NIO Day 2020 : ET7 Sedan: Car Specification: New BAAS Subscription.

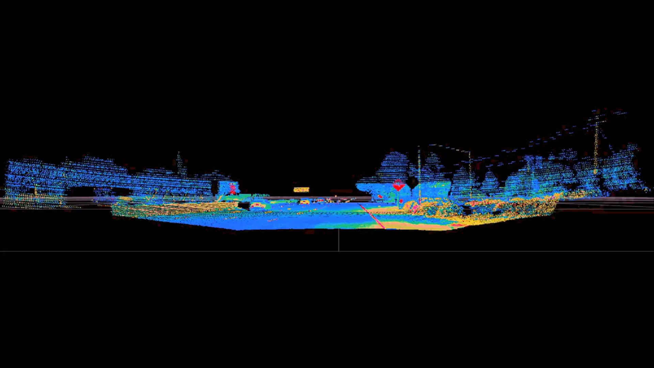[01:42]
monitor the world around you and great details. This is arranged in a watchtower arrangement with peripheral vision provided by the sensors on each side of the windscreen as well.
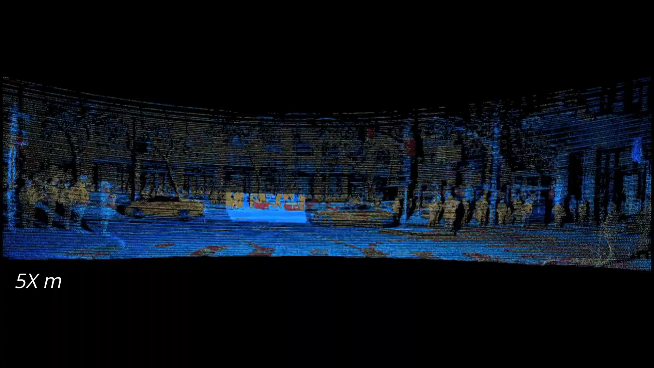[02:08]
5x millimeter wave radar, 12x ultrasonic sensors and 2x GPS plus IMU.